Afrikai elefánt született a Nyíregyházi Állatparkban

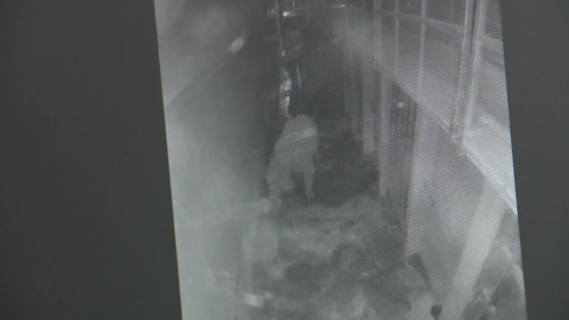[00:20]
A csöpség hajnali fél négykor látott napvilágot az elefántház folyosóján. Erről tanúskodnak az éjjellátó kamerák felvételei is.
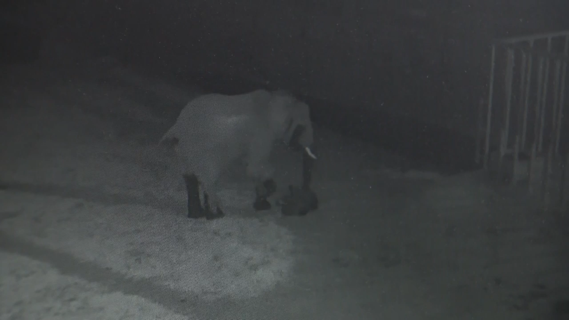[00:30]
Édesanyja Kvanza az ormányával kitologatta az újszülöttet a kifutóba, majd lázasan talpra segítette. Az elefántbébé így néhány óra elteltével már vidáman ismerkedett a nagyvilággal.